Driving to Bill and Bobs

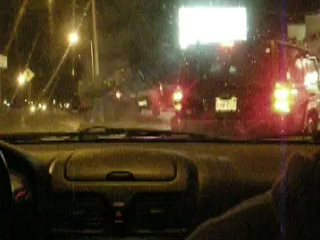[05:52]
It's. It's so gross. Yeah. Nick just pull up. You fucking idiot. I'm letting this guy go ahead of me. Great. He decided not to go. So now I'm going to pull up. You're the worst person on the planet. Why? Because I'm trying to be courteous to fucking people. Yeah. At Bill and Bob's. Who gives a shit. Yeah. 114 in the morning. Great. I don't fucking care. No but these people. Go fuck yourself. These people. I know. My Martha's Vineyard sticker. You know what I mean? You can't roll down the window.